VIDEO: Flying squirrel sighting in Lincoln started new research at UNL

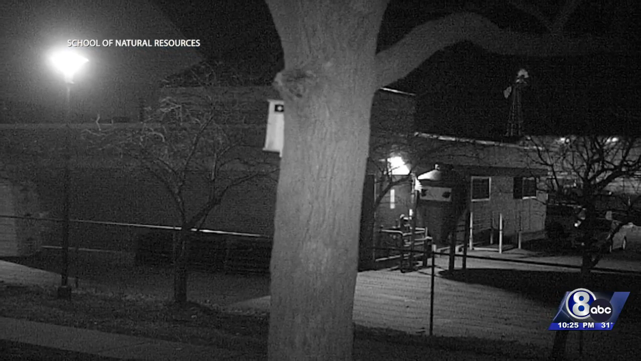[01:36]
Trail cameras have also been set up in hopes of spotting them. You can see the reflection of the eyes in this photo.